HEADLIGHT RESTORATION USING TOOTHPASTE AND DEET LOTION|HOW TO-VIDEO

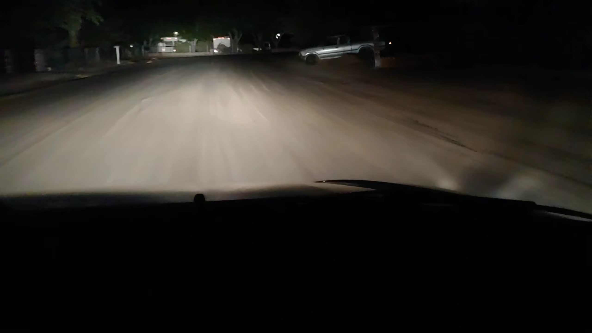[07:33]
it's so clear now I got high beams on even with the low beams it was almost just totally yellow you couldn't see nothing oh my god it's not completely dark yet yeah it's still still twilight yeah they cannot see it because under reflection it will be like but still I mean geez what a difference I know and it will be a big help for me okay this one is the with high beams and if he turned hey see
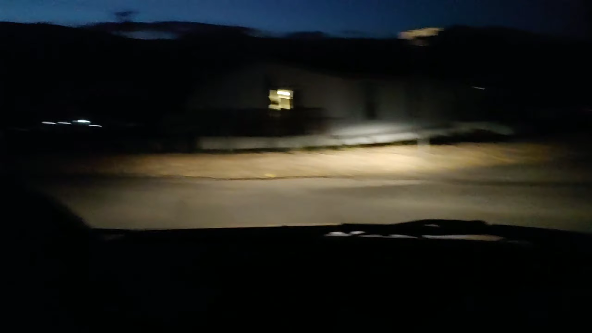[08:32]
see it's not even dark it's not even
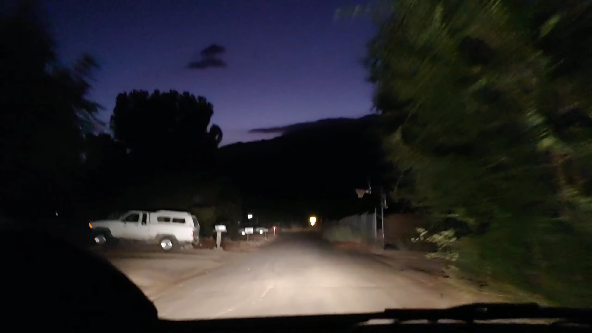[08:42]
dark no but look at the high beams oh my god it really helped it will gonna really help me
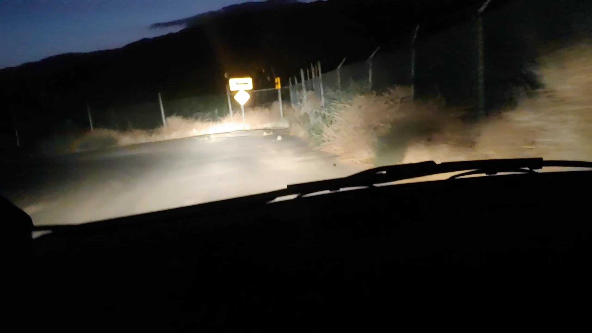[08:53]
seriously we could not hardly see like this
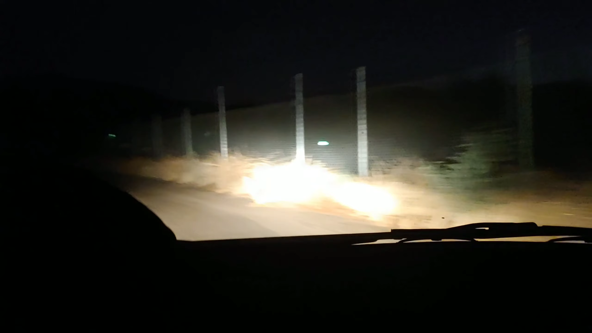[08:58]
yeah it was probably pretty dangerous it was probably a bad idea to keep going that long but this is a secret fixing the headlight covers yeah I think it's weird just